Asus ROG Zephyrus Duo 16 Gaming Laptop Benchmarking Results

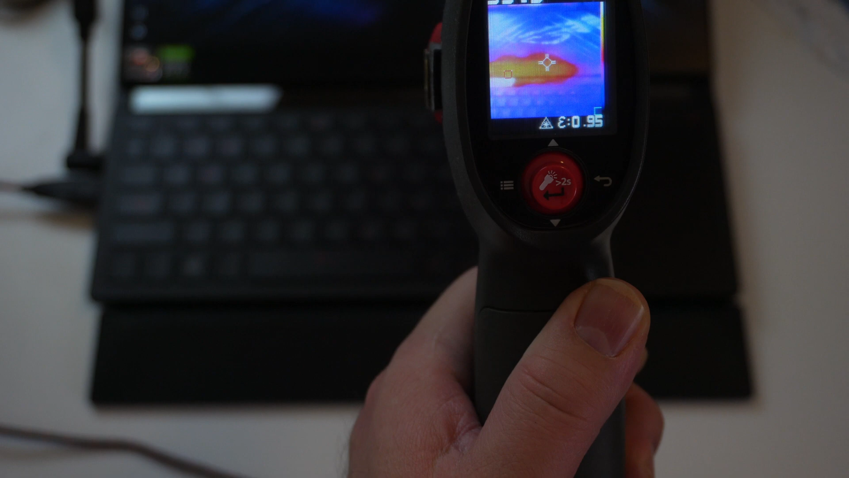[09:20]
doing some performance testing with Cyberpunk 2070. 7, and it looks like the temperatures are really focused right below the second screen there. It's around 38 to about 40 Celsius. It's a little over 40, actually. Trackpad, keyboard, things are a little bit cooler. But once you get up right about there, that's when things start to really heat up.
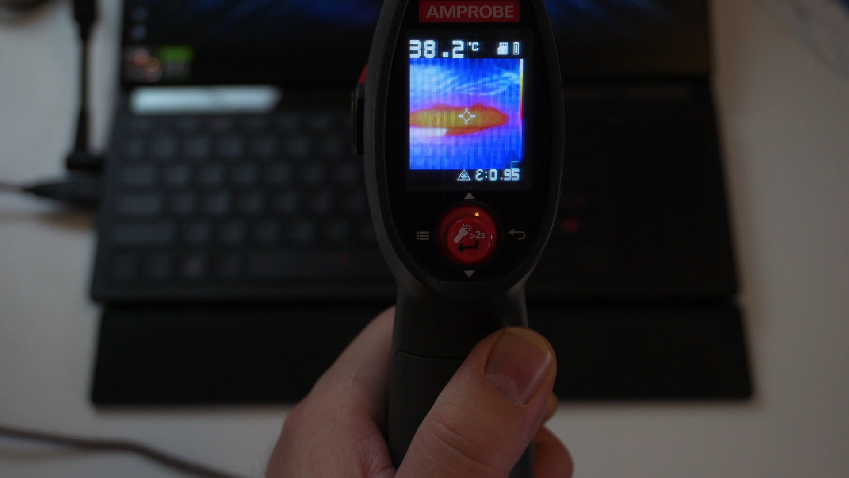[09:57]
On screen: spot 38.2°C
Like I said, like I said, right below the second screen above the keyboard.